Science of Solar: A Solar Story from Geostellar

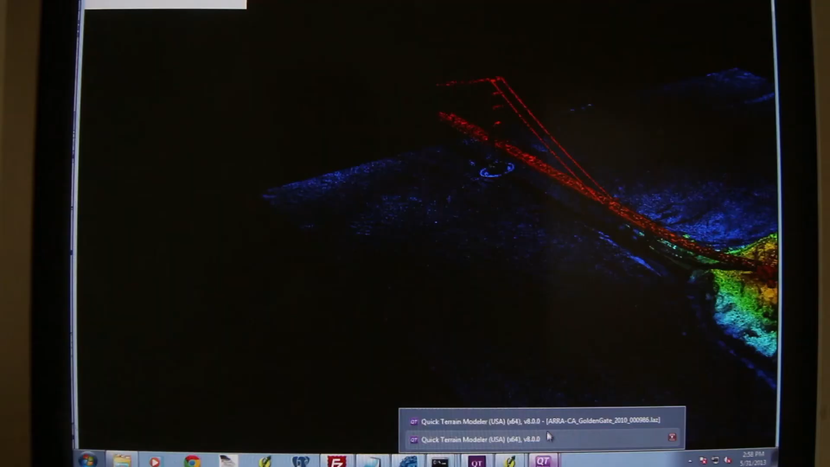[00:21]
We can figure out what the slopes of your roofs are. And the shadows, which are probably one of the more complex things that we do.